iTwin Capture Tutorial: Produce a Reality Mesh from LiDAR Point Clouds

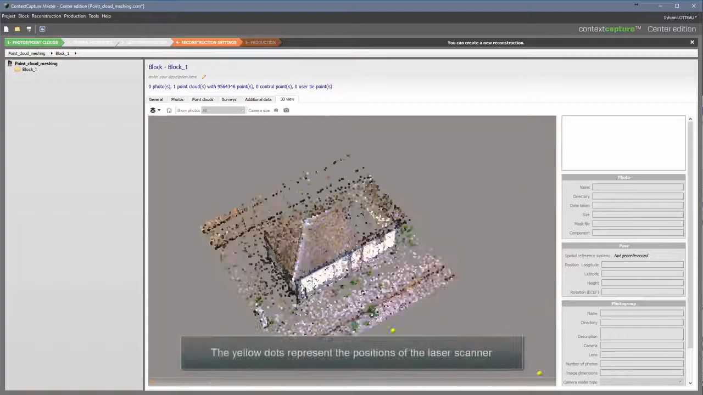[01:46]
The yellow dots represent the positions of the laser scanner
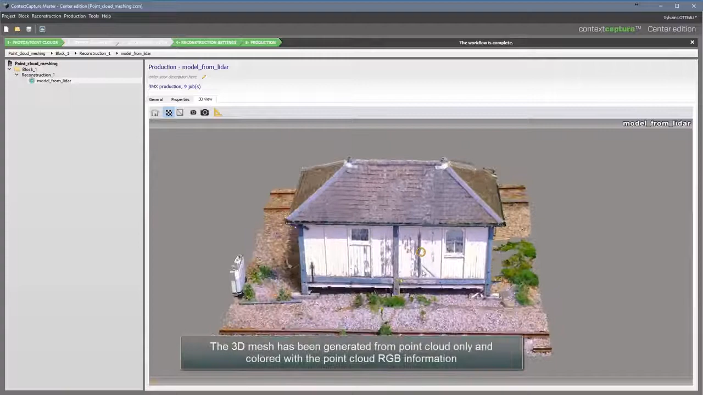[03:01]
The 3D mesh has been generated from Point Cloud only and colored with the Point Cloud RGB information